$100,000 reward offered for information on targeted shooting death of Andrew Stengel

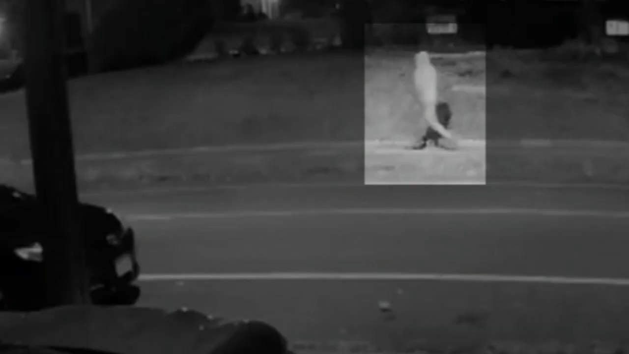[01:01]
Police say surveillance video shows a person of interest walking back and forth in front of Stengel's house.